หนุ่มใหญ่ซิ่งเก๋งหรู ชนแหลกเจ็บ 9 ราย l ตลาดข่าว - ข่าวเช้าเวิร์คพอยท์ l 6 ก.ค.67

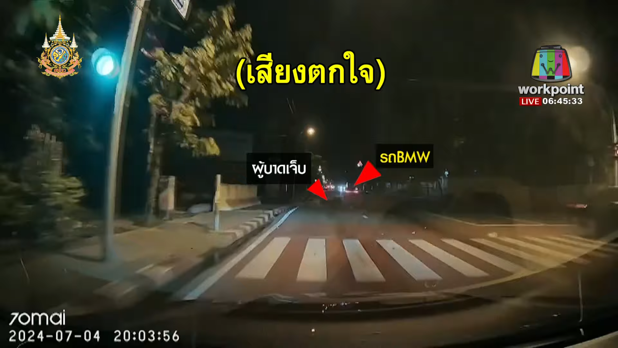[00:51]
โอ้โฮเฮ้ย เราต้องเรียกโอ้โฮไอ้ ชี๊โอ้โฮโฮนิงไปเลยอะใช่ ๆ ๆ ๆ ๆ ๆ ๆที่เห็นชนท้ายรถจักรยานยนต์นะฮะอันนี้เพียงจุดเดียวเท่านั้นนะครับจากทั้งหมดประมาณ 4 ถึง 5 จุดนะครับคุณผู้ชมครับด้วยเหตุเกิดคืนวันที่ 4 กระกราคมนะฮะรถหรู BMW สีขาวว่าขับอยู่บนถนนสุขาพิบัล 5